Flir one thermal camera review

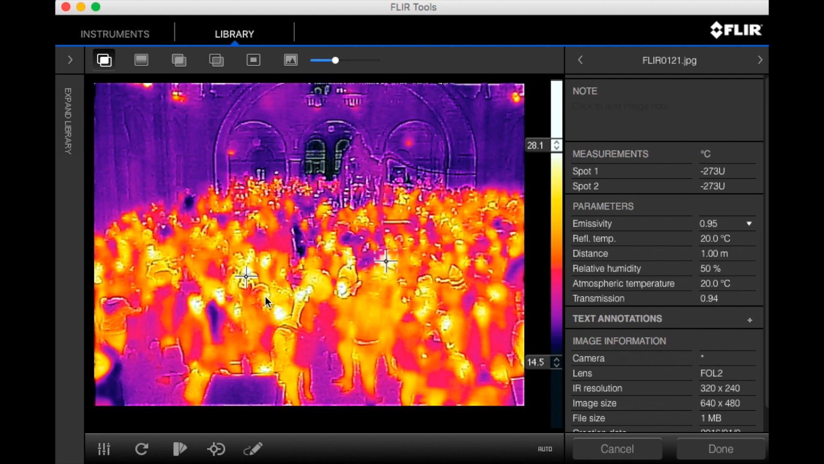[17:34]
you might have only been looking at a light up here but then later when you come back, you think, oh, I wish I'd have measured this or this or something else. So, it's very useful to have all of the data stored in the image and to be able to come back to it later and actually take extra measurements.
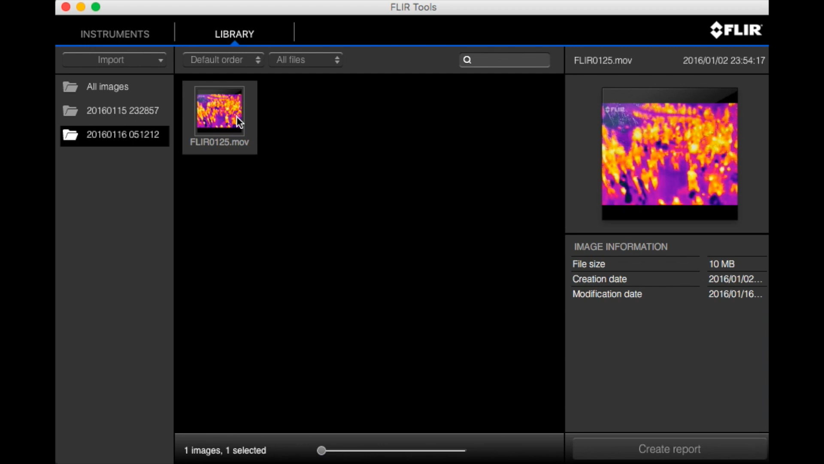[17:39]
Now, as for videos, I can't see any way to extract any data. Basically, you can just play them back and that's it.
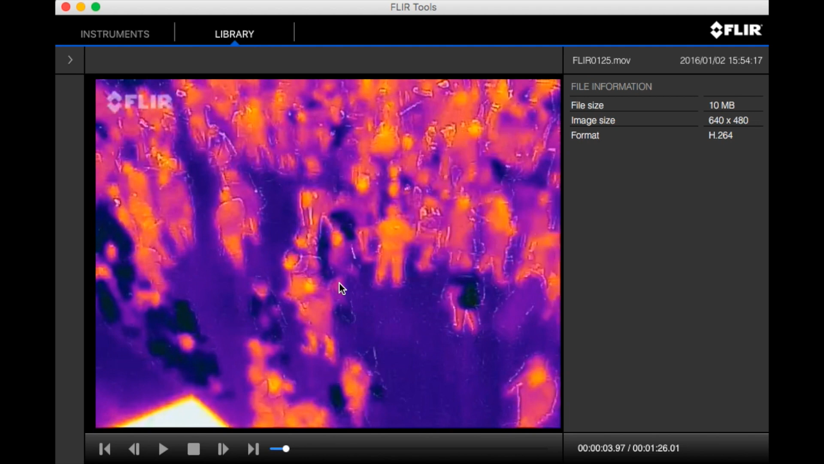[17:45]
There's no way to say, pause it and then take measurements or something like that. I don't know if the data is there stored within the video and it's just too hard for the app to extract or they just don't bother saving it and they just rely on people taking pictures.